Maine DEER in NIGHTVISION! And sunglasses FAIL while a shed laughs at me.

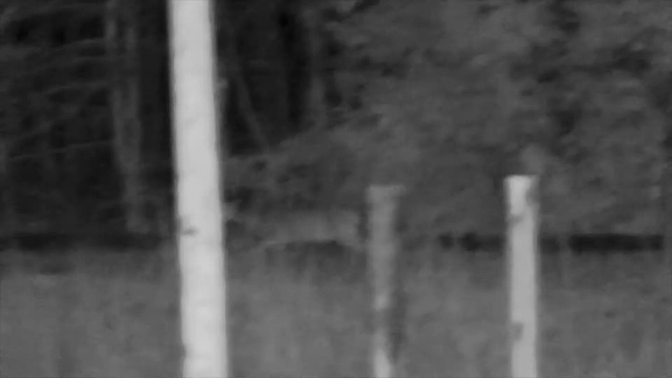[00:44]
Deer have keen hearing. They have those large ears that you can see there that can rotate back and forth towards suspicious sounds like radar. They also have keen sense to smell and pretty decent eyesight. Now bucks produce antlers which are made of bone.
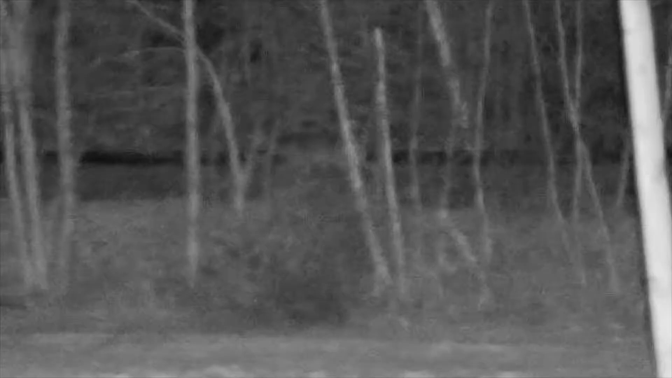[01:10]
Antler growth is triggered by the length of the day, so they actually start growing them right now in April at the time of this video.